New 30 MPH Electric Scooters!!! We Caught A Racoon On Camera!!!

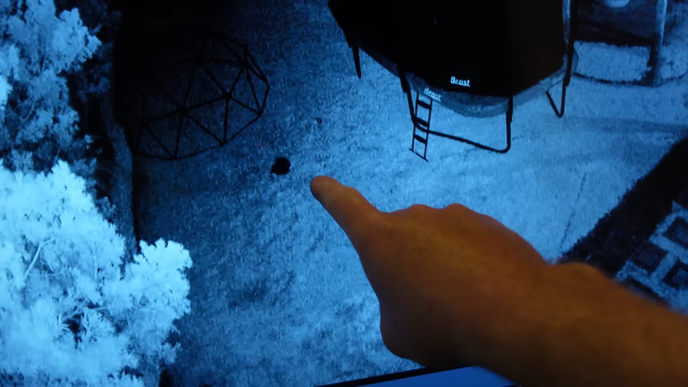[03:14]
You see this one little dark spot. But then, this dude right here, we got a raccoon. Right now he's playing with a water bottle. I don't know if you guys saw that outside, but he's playing with a water bottle.